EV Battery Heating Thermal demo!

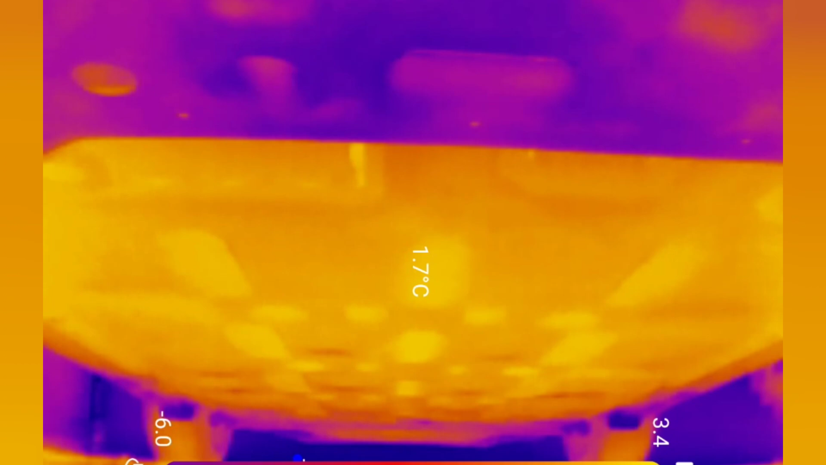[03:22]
On screen: spot 1.7°C
cycling going and the battery with pre-conditioning going.
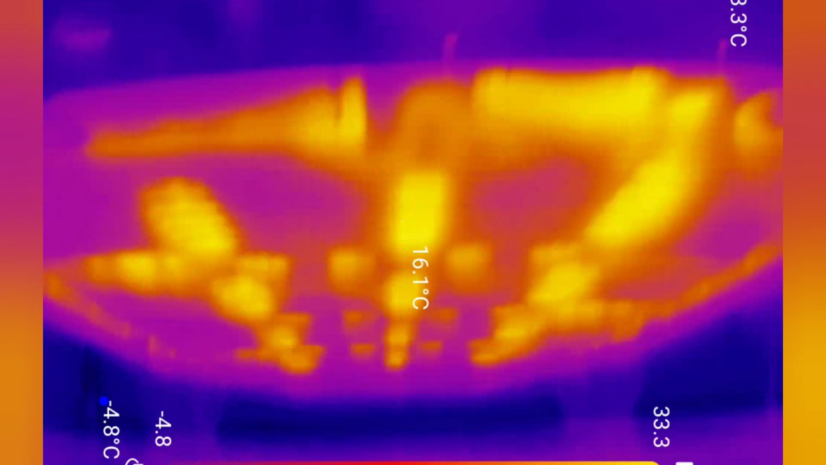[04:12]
On screen: spot 16.1°C
going to go ahead and pretty cool.
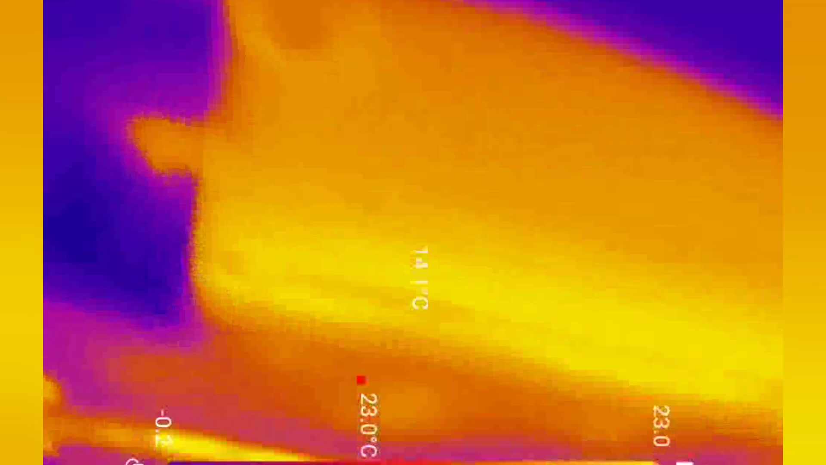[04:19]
Let's have a look at the side here real quick so
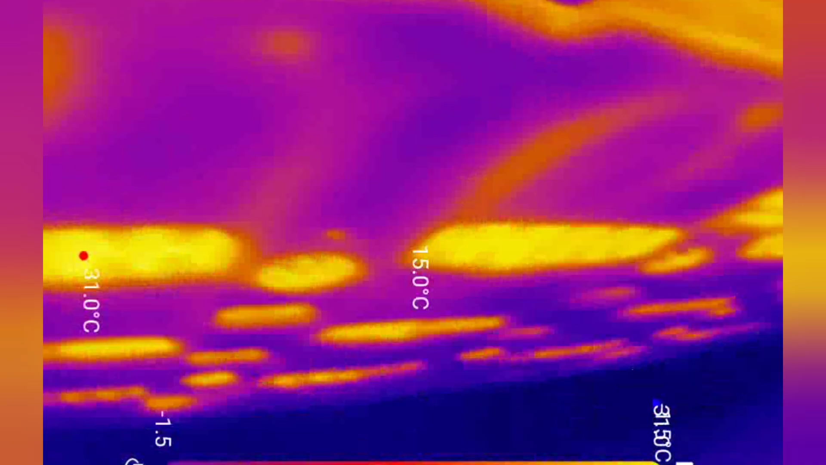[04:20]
we can see that where
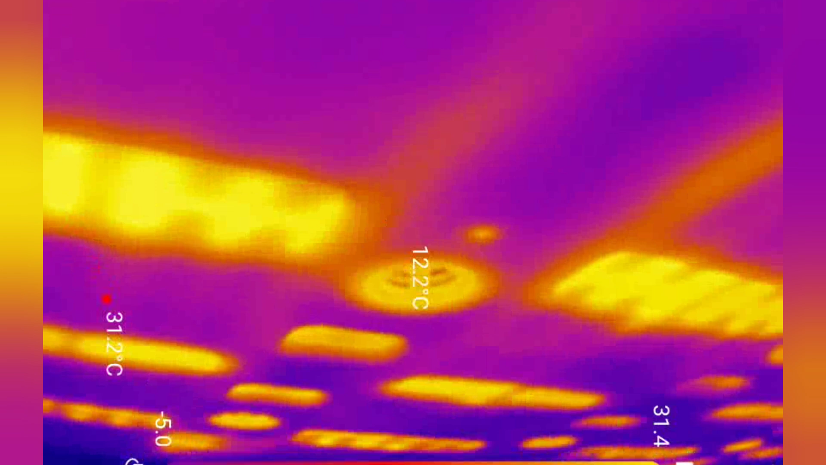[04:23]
the cells are it looks like it's about 20 oh no it's about 34 degrees
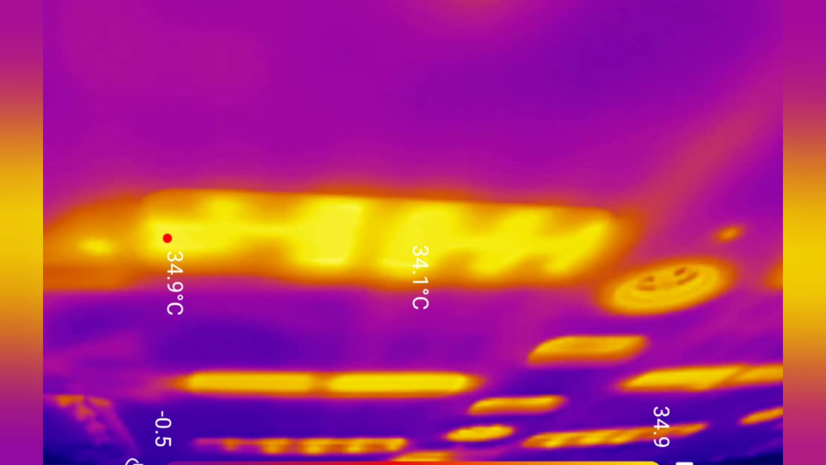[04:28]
Wow I wonder if I could feel that oh yeah it's definitely warm
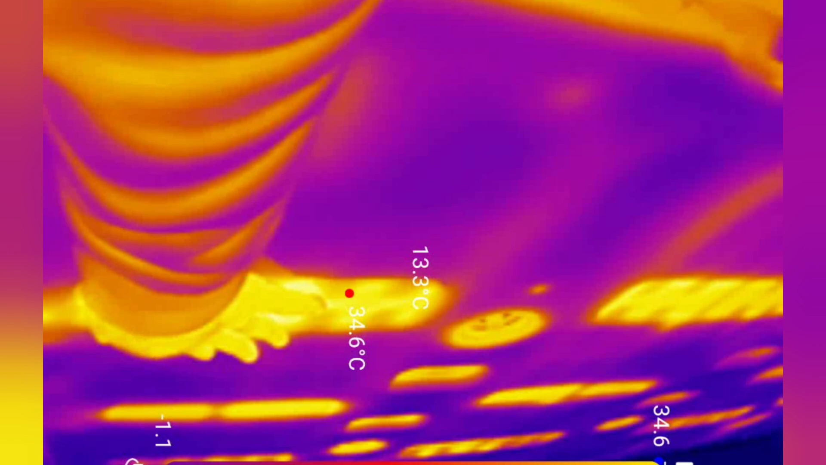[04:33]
it's like a kind of feels like a heated blanket even the
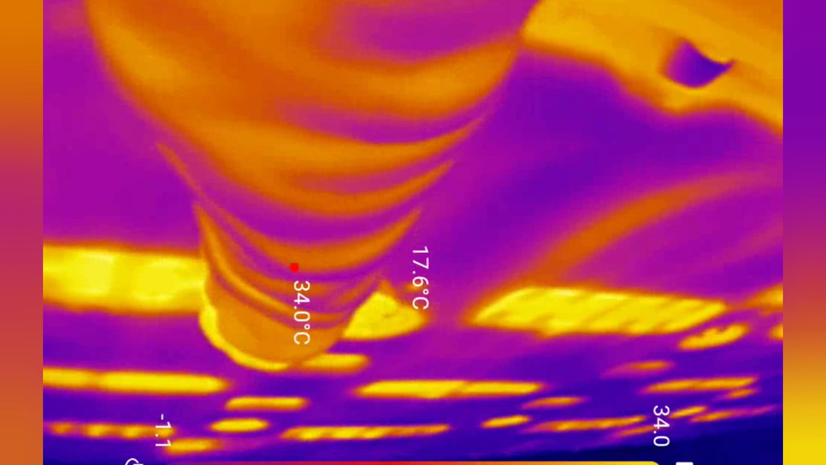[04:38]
the bolt going through is warm then this sort
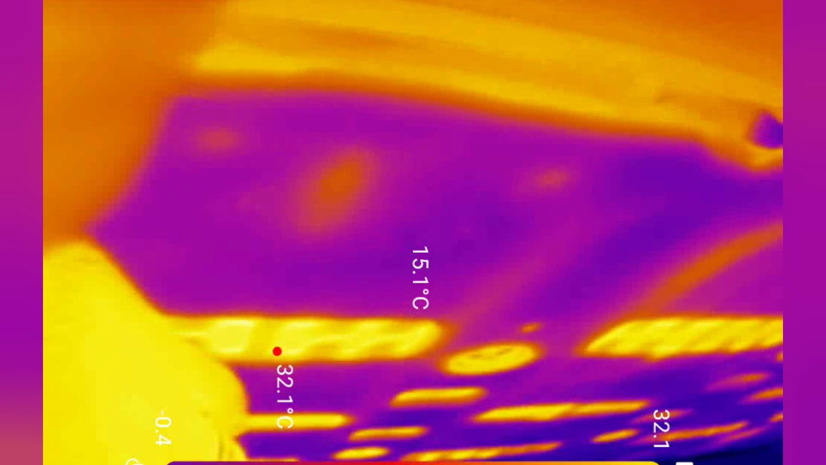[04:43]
of area here as you can see is also warmer than it was that's